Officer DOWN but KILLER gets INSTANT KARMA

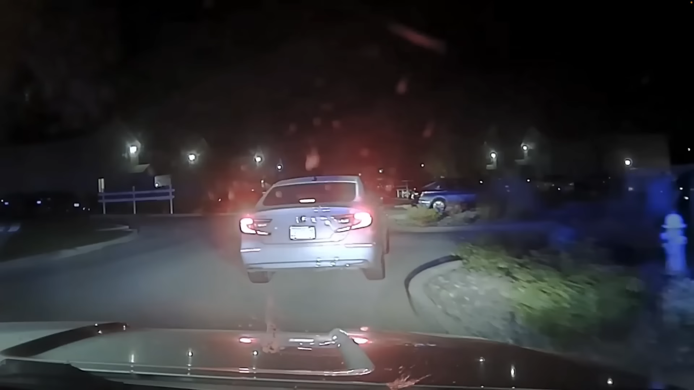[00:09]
During the late evening hours of Tuesday, October 24th, 2023,